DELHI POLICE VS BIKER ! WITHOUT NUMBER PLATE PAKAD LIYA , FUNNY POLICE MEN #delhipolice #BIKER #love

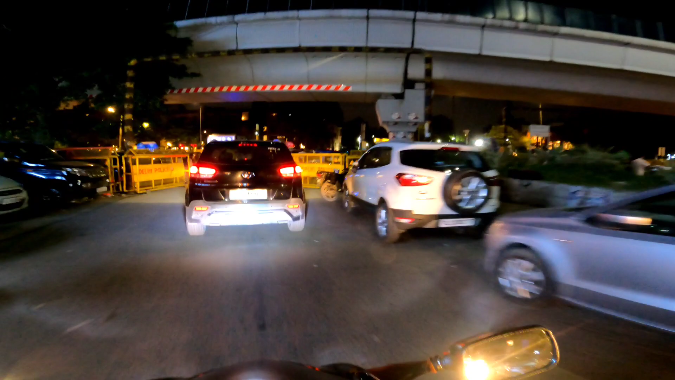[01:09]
दो तीन काप निप्टाने जाम मिल गए तो आलत खराब हो जाएगी जाम नहीं बस बाकी दिखाते हैं आपको
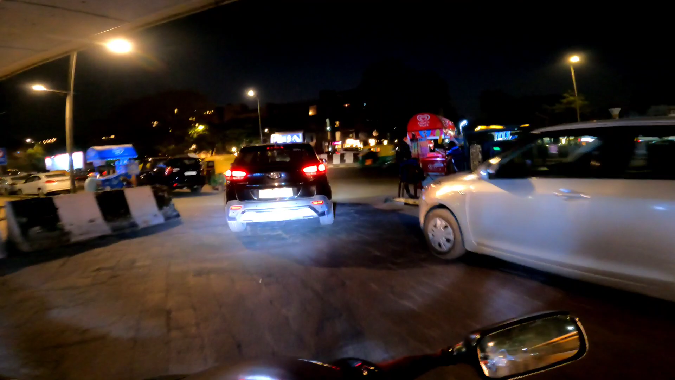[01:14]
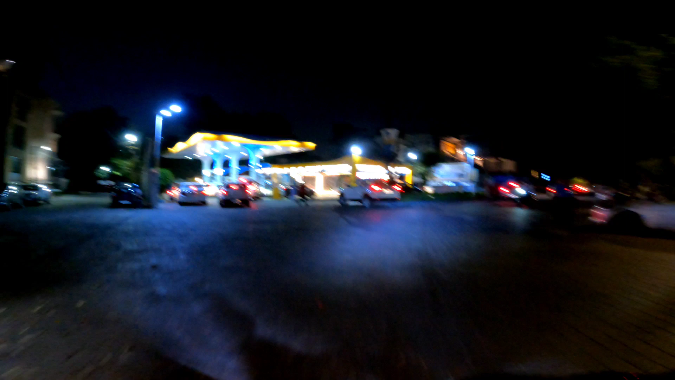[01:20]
तो ये आ चुके है डिफेंस कुल्णिंग के अंदर तो अंदर अंदर से चुटाने लोग भी जब
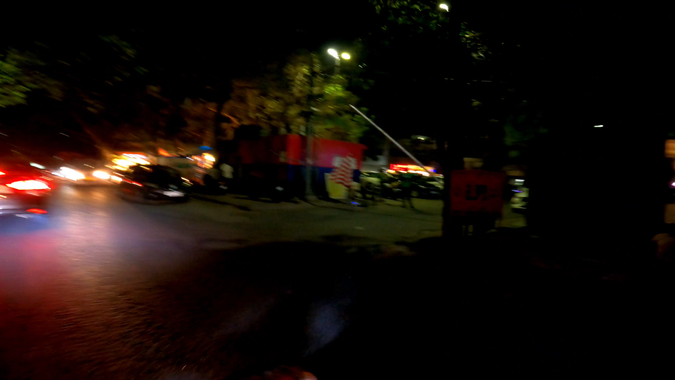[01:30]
से बाहर जाम होता है तो अंदर से आने लगे है एक काडियो ले ने पूरो जाम कर दिया
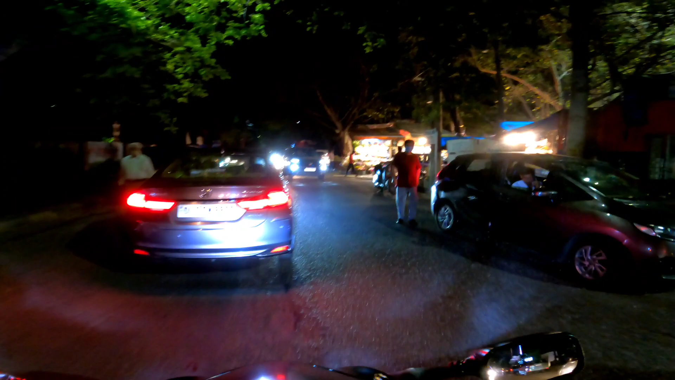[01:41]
अरे भाई पहले क्यों नहीं मोड़ते हैं
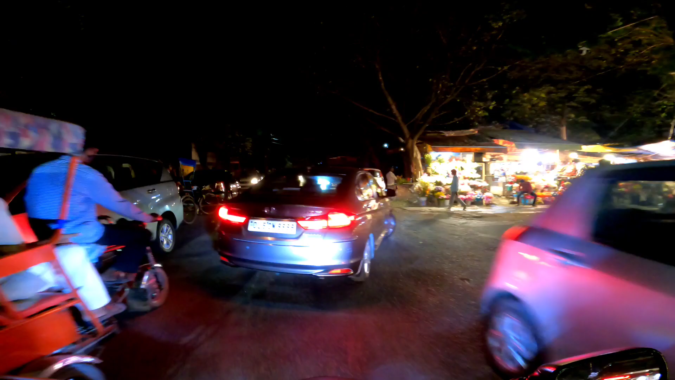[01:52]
चलो आगे से लेंगे खाली मिल जाए ये पूरी रोड खाली है ऐसे आगे तो हो गया काप
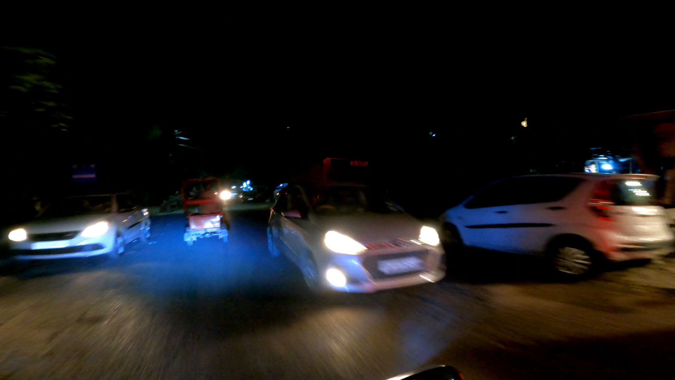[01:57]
हमें का से लेना है यहां से लेना है यहां भी जाम होने
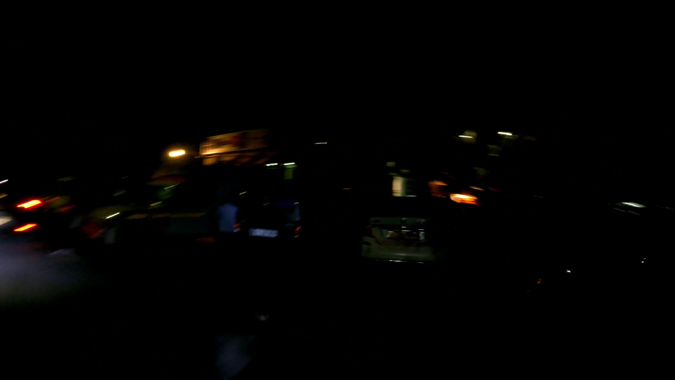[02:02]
लग गया यार बैक साइट यहां तो कोई बंदा ही नहीं होता है
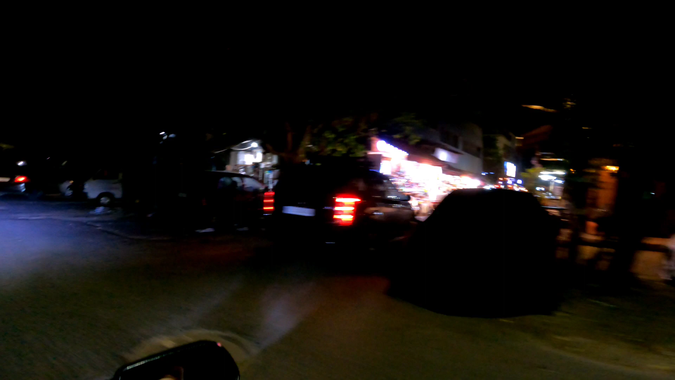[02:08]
बंदह नहीं होता है यहां पतानी जाम से हो रहा है पीछे भी लेकिन निकलते जाम से